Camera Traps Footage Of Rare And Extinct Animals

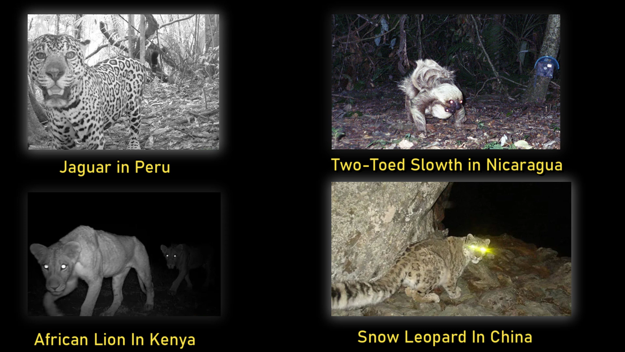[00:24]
रिकोर्ड करने के बहुत ज्यादा चांसिस होते हैं क्यूंकि एनिमल्स इससे डरते जो नहीं है कैमरा ट्रैप्स की ही वज़ा से इनसानों ने ऐसे एनिमल्स